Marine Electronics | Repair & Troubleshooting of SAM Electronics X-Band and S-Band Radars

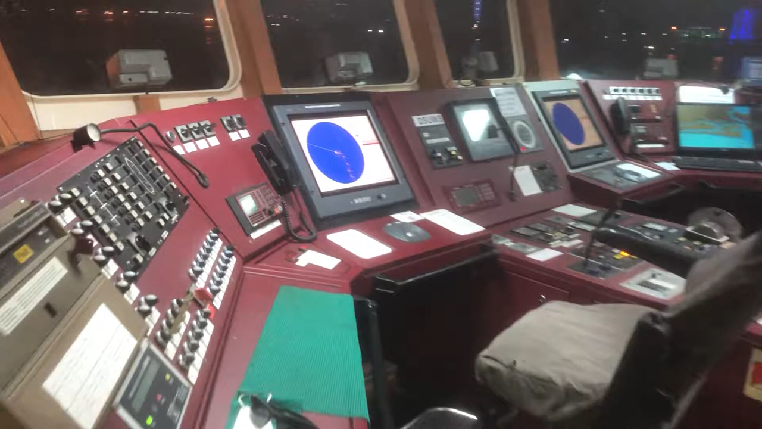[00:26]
We checked both radars and found their scanners are rotating but they did not show any targets during the transmission
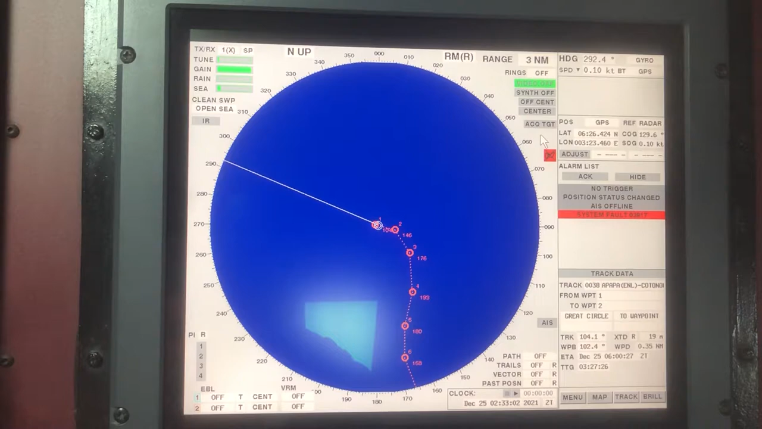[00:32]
what is showing now on the display is routes created from the external GPS.